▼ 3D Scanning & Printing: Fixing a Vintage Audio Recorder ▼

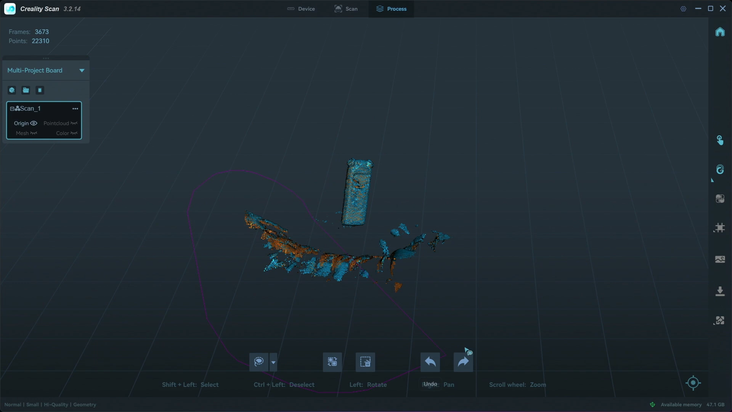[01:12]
the point cloud for me and that point cloud was then transferred to
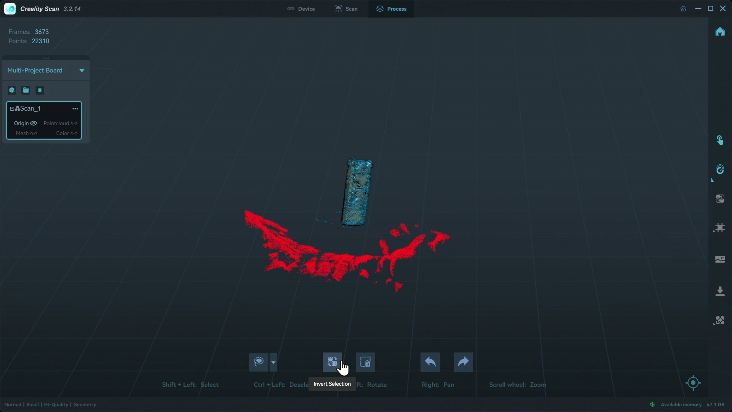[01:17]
an object file an OBJ and that OBJ file that's what I took into Fusion 360.